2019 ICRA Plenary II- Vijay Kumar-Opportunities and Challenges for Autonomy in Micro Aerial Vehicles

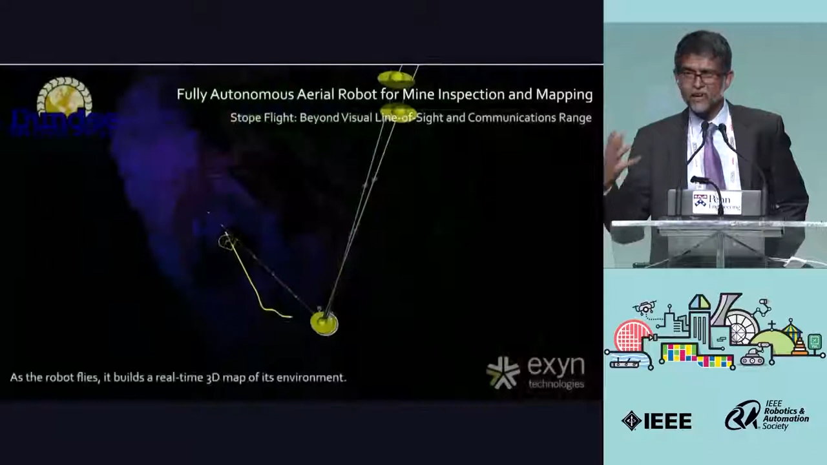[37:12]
Again, very hard to develop maps up front. Nominal trajectories are shown here, and the robot basically figures out how to navigate this 30-meter stope, build this three-dimensional map.
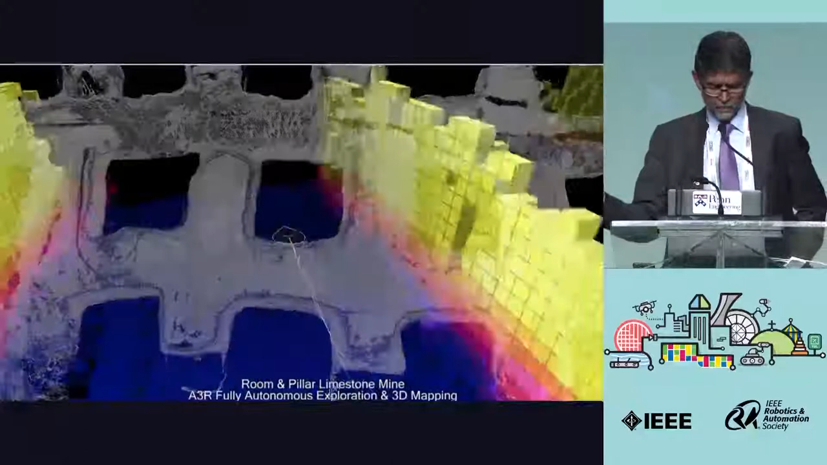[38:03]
And again, from a mining standpoint, this is incredible because you're essentially
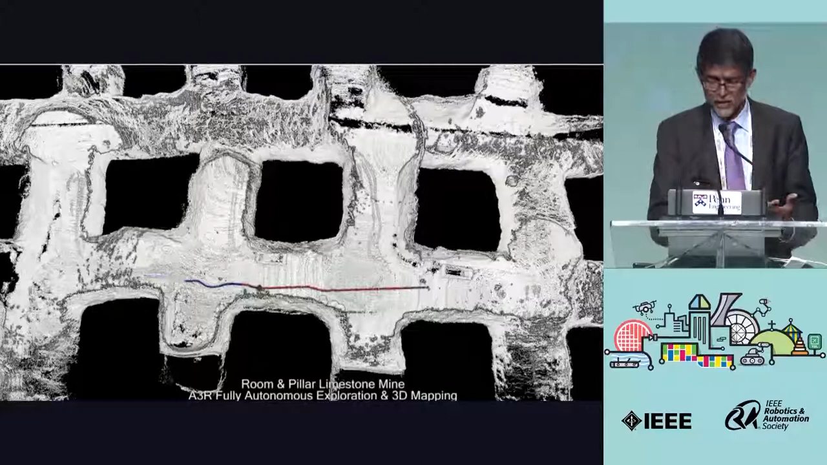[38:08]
able to reduce the cost for mining, reduce delays, and minimize risk to human life.